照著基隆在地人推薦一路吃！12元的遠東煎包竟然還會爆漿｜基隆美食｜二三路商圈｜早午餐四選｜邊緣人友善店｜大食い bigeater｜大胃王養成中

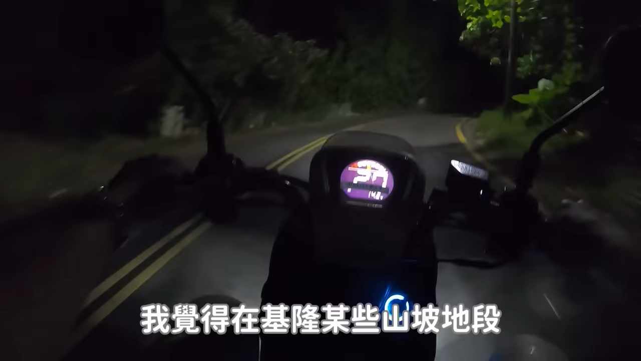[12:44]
我覺得在基隆某些山坡地段沒有路燈的地方這跑起來特別的有感覺啊